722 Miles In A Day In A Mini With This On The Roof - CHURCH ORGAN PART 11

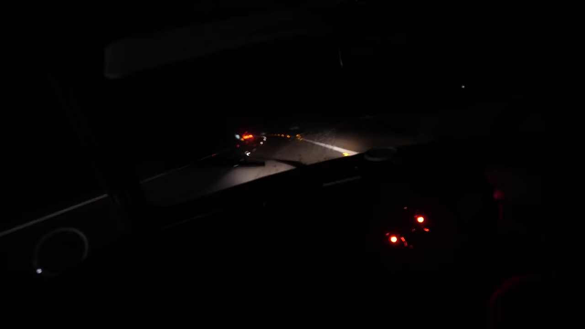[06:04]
so last night it was dark it was raining and it was windy it wasn't that cold in the rain one of the front indicators stopped working I